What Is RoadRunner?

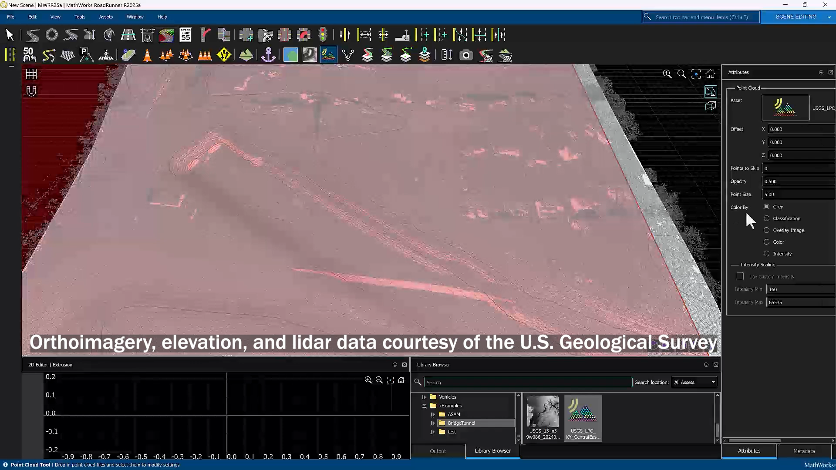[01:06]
such as elevation and LIDAR, and trace directly on satellite and drone images.